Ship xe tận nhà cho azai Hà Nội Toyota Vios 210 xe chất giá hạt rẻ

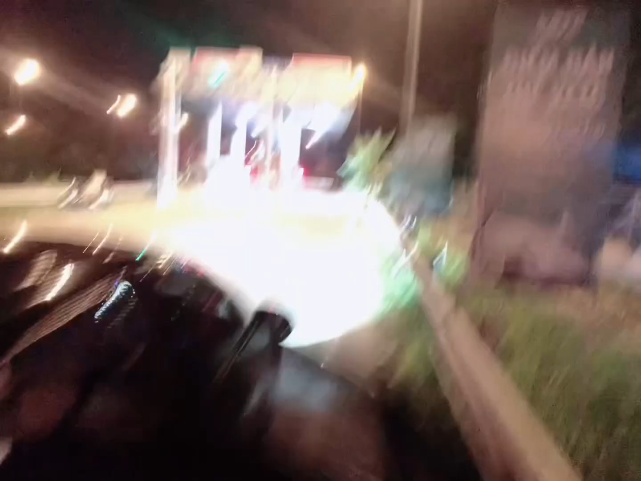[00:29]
Hành trình anh em bắt đầu từ nút giao Yên Bái để đi Hà Lội giao xe cho anh em nhé,
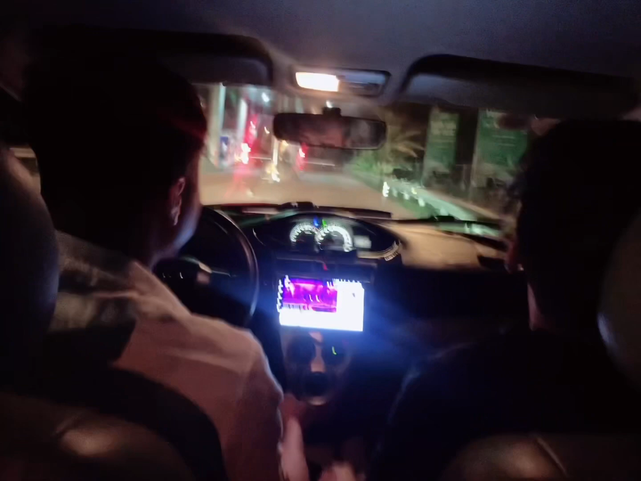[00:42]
Đấy anh em ạ, đi giao xe để ăn ngô giang anh em ạ, chứ không được ăn cơm đâu, đấy các bác thấy làm ô tô cũng vất vả lắm anh em ạ, đây em bắt đầu quay hành trình anh em đi nhé Anh chủ anh cọc có 5 triệu rồi, bây giờ 3 anh em đang giao xuống Hà Lội, anh em cùng theo dõi hành trình của anh em nhé Ok anh em theo dõi nhé Đây bắt đầu lên đường cao tốc rồi anh em nhé,
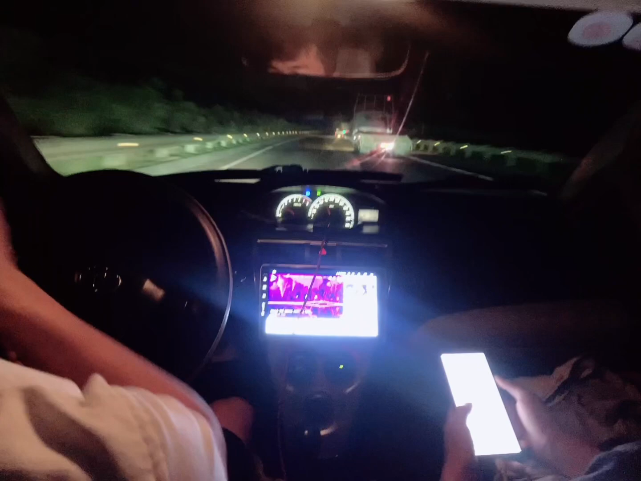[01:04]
đây con xe này vẫn chạy 100 bình thường luôn anh em nhé, đấy là đúng theo ấy đấy, đúng theo tốc độ của đường cao tốc được cho phép Thứ không con này em nghĩ là lên chăm ba có thoải mái luôn, ba anh em ngồi chạy chăm, đấy không rung rật gì luôn Đấy, xe đèo của anh em, anh em xem hành trình nhé